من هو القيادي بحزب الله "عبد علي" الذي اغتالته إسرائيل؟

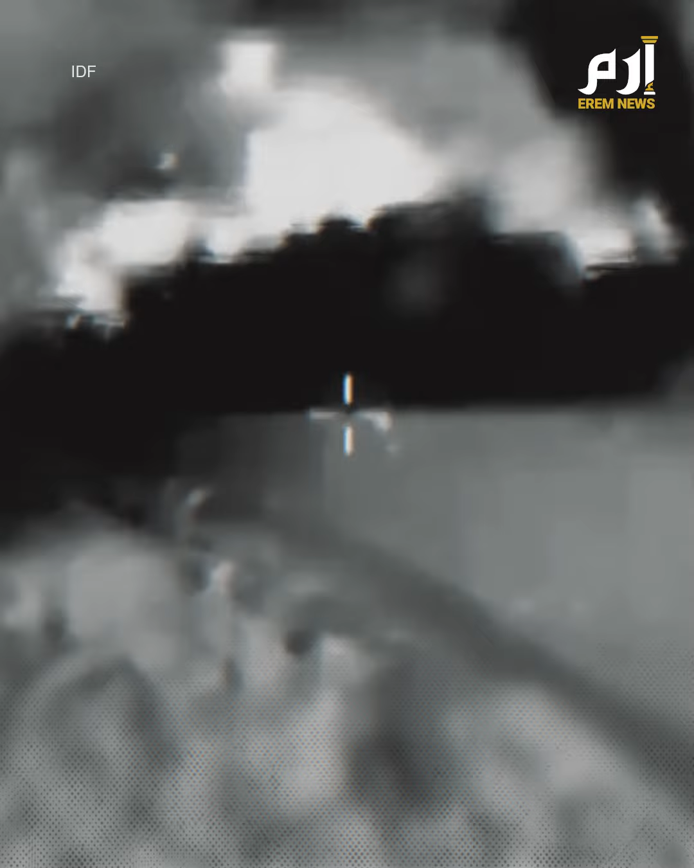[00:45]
نزيه واحتراق السيارة بالكامل حيث تم نقل جثته بواسطة سيارة إسعاف